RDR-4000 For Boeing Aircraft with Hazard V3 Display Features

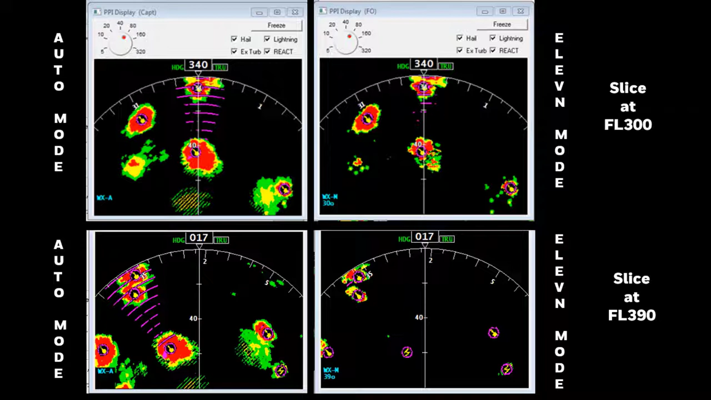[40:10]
and an altitude slice is taken at 39,000 feet, so some icons have been removed, especially in areas not showing reflectivity. Also note that a hail icon may be downgraded to a lightning icon when looking at manual altitudes above the auto mode flight path.
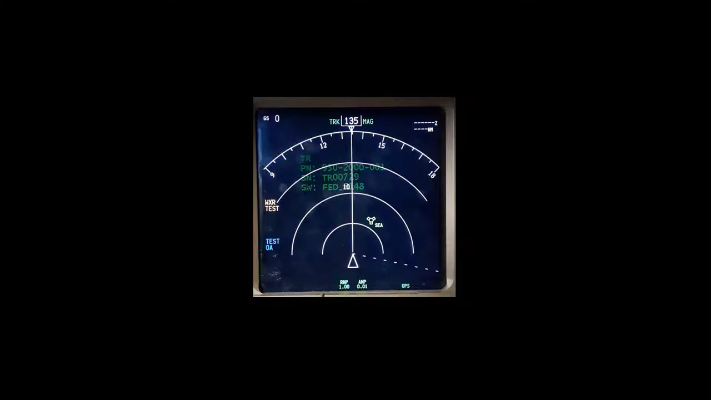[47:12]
Now let's look at some real-life operational examples.
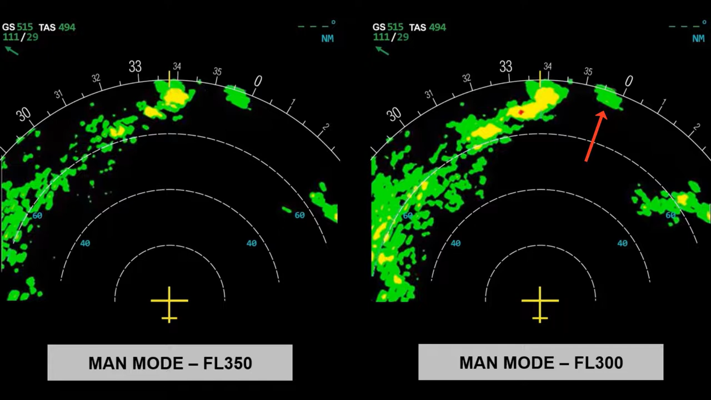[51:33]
Given the wind direction of right to left, the pilot should be planning a deviation to the right side of the two cells, which makes any reflectivity to the left of no interest. However, there is some weather to the right coming into view near the deviation path that will need to be monitored. Twenty miles closer, the cell on the right is showing much more reflectivity, and a look at an altitude slice shows it is the only cell that is a hazard at the aircraft's flight level. The weather to the right of the two cells in the deviation path has developed into nothing of interest. When the cell is at a range where turbulence can be measured,
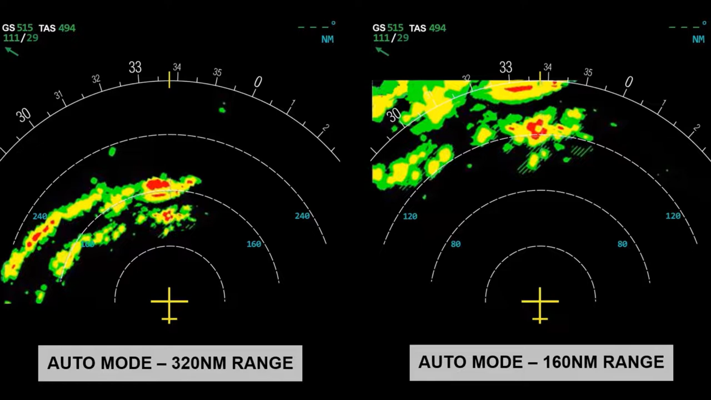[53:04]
The 320 nautical mile display gives the big picture situation. The 160 nautical mile display gives more detail on the closer line of storms the crew will analyze to find a deviation path. The auto mode picture by itself doesn't seem to provide much hope. But looking at an altitude slice at flight level 370, there are two small, higher reflectivity cells on each side of the aircraft's track. Looking a little higher with a constant altitude slice at flight level 400, there appears to be a potential way through. These cells are still more than 120 miles away,